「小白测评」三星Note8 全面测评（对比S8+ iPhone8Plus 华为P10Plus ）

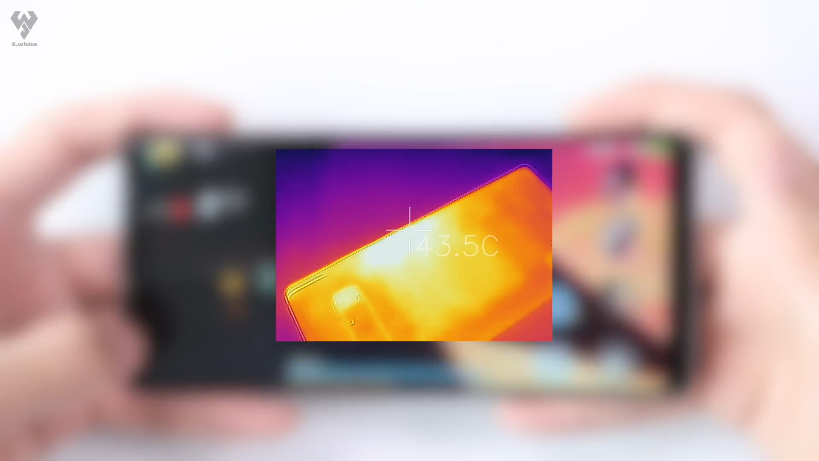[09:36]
On screen: spot 43.5°C
5度最高温度呢出现在了正面有46度啊这个发热在8
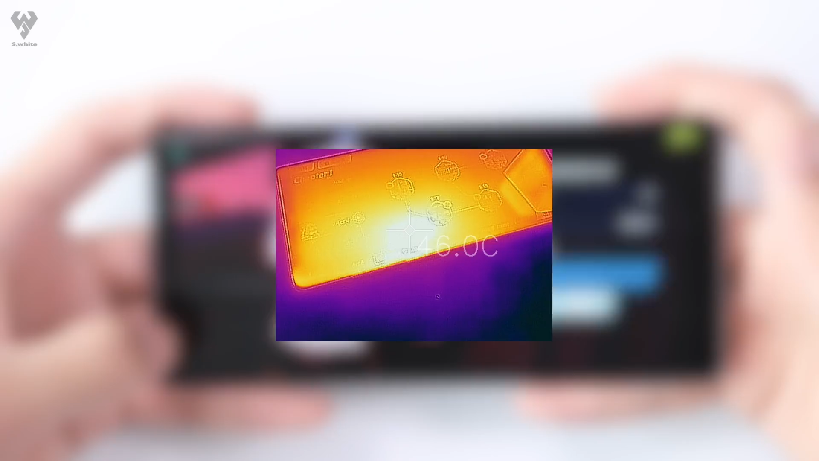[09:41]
35中呢算高的了